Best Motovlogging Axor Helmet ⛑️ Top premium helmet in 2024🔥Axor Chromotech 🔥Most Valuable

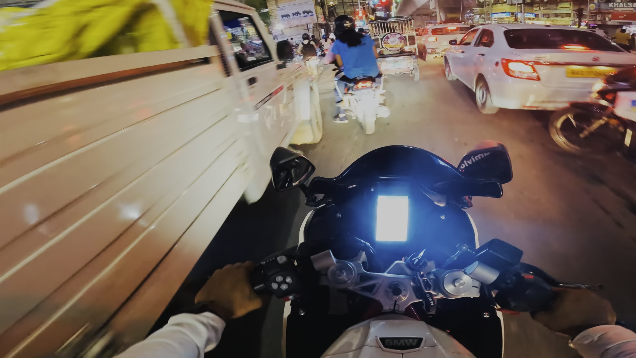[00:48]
और ये देखो गाइस यहाँ का जाम का सिलसिला गाइस कभी ख़त्म नहीं होगा पटना में। हम लोग फाइनली आ गए हैं और अभी यहाँ पे ट्रैफिक जाम लगा हुआ है गाइस।
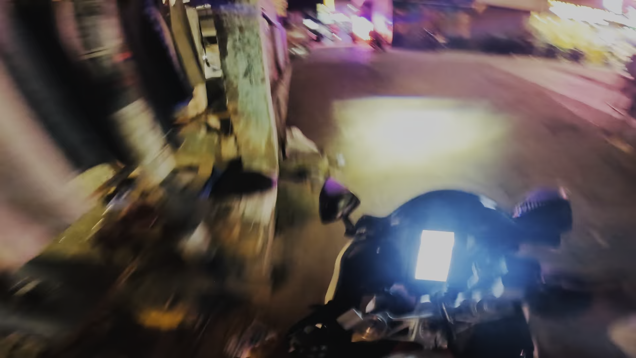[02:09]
क्योंकि हम लोग पहुंच गए हैं अपनी शॉप पे फाइनली ऑन द लोकेशन। बाइक को यहाँ पार्क करेंगे, पार्क करके चलते हैं मोटोमाइल्स।
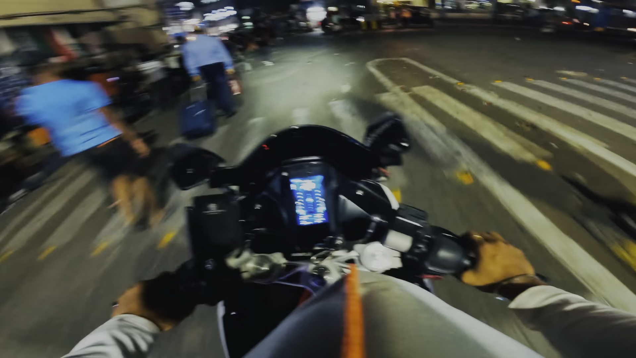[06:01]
एक तो पहला पुलिस वाला लाइट लिए हैं
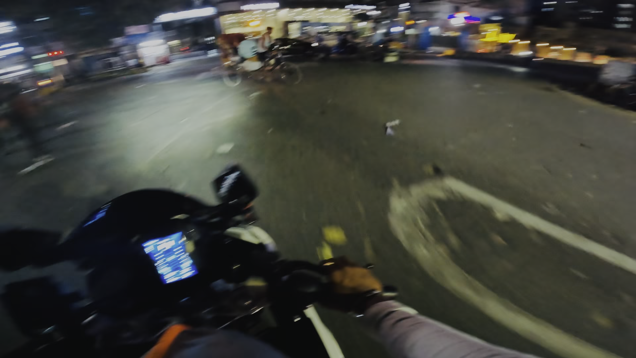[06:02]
और ट्रैफिक बच के चलो ना,